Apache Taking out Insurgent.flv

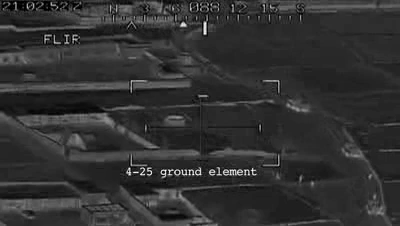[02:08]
Six, nine-five. Go ahead, nine-five. Do you see the sparkle?
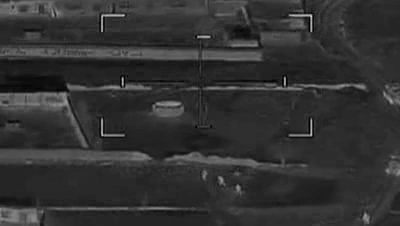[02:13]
You know, the enemy is much less willing to engage us.
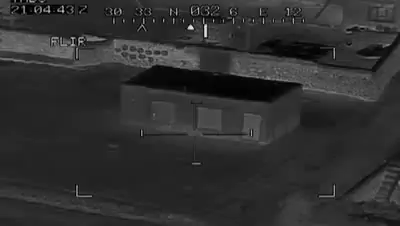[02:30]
Seven to you. Bad dude to the window.
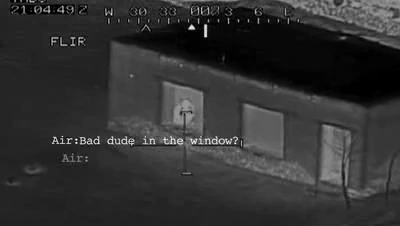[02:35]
Bad dude to the window. Get up there. Get up. Hey, we got one down. Do it.
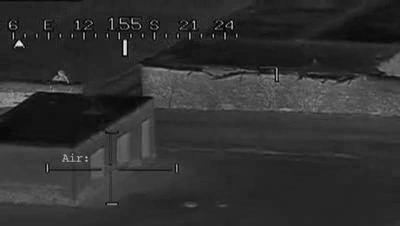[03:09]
Got tracers up. Roger that. Outbreak, not, er, I'll break seven-two.
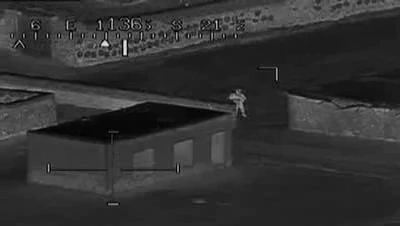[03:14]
If you guys pull back from the building, we can put some 30-mike right into it. Roger, copy, six, nine-five. We got a one-man close.
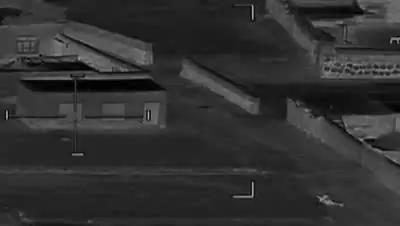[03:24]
Any armor on the ground, it's nine-five. I got him to say. I believe that's our friendly, this down. Yeah, friendly down. I got him to say.
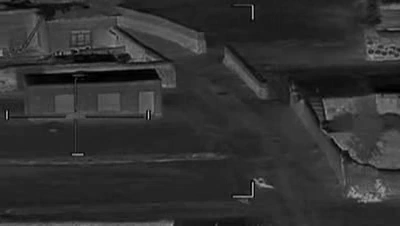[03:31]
I believe that's our friendly, this down. I got him to say. I got him to say.
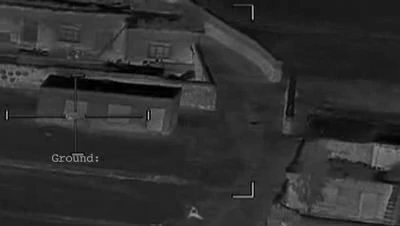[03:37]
We can put 30-mike right into that, er, where the shoe not from. Fire, fire.
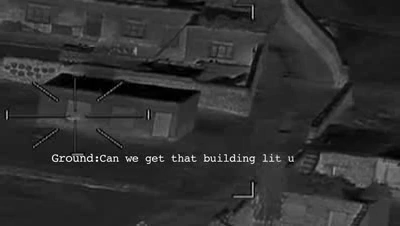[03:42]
Can we get that building lit up by the, er, gunship? Over.
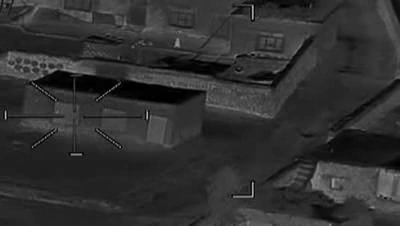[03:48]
Alright, you're clear, fire. Roger, clear, fire.
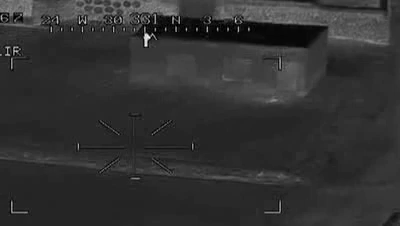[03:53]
There you go. Hit it again.